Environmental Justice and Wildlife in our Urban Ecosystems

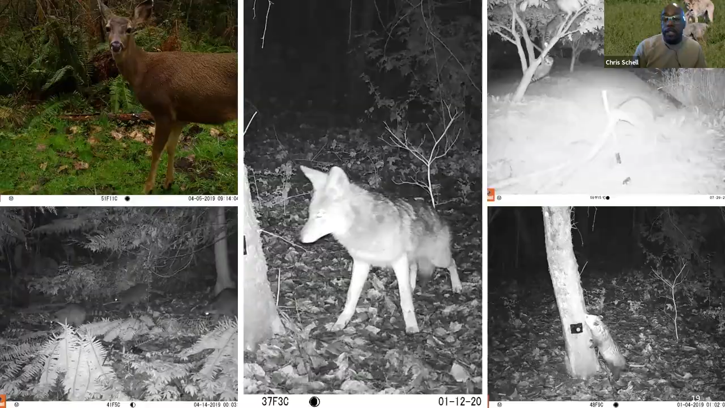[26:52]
these awesome photos that you know traditional wildlife ecologists will oftentimes use and show and it's it's hard to not show awesome photos of animals because it really excites folks about like oh wow i didn't realize that there was a black-tailed deer you know in my backyard or oh i i heard the coyotes but i had never seen them um one of my favorite photos is the one here in the top right which is about maybe three or four blocks away from uw tacoma's campus of raccoons practicing their parkour you see a couple hanging here and here